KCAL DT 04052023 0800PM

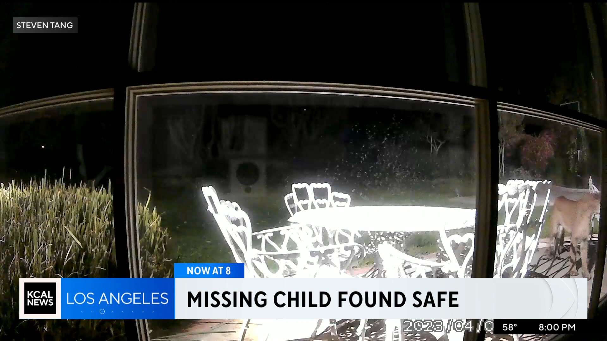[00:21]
Untagged and unexpected, a cougar caught on camera, roaming in the backyard of a Southland home.